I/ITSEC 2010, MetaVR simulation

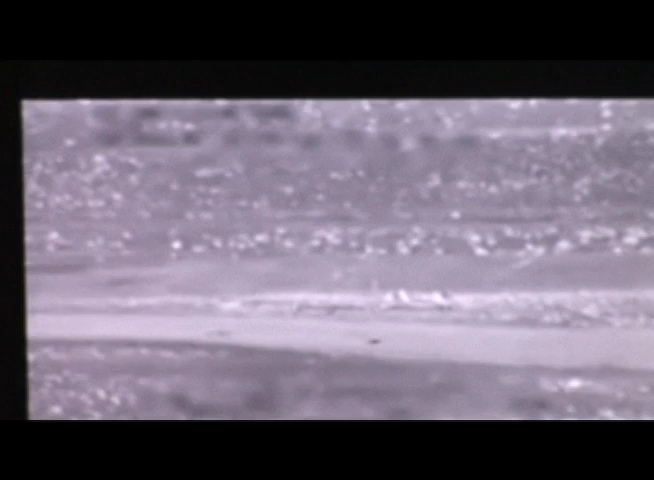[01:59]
Do you see where it says a spot on the road?